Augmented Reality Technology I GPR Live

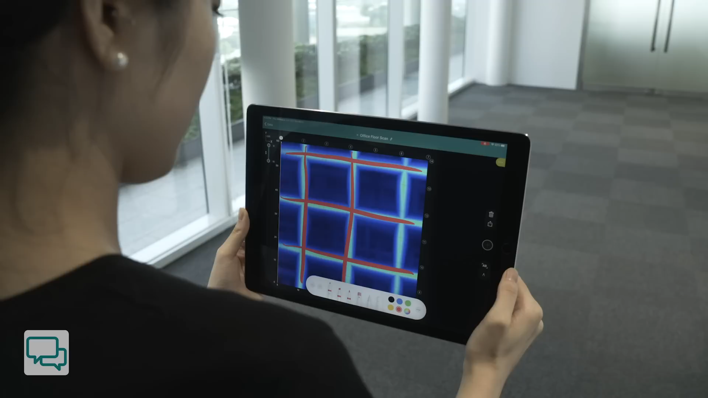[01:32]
I think we could drill right here. Yeah, this looks reasonable. Let's pull it into AR.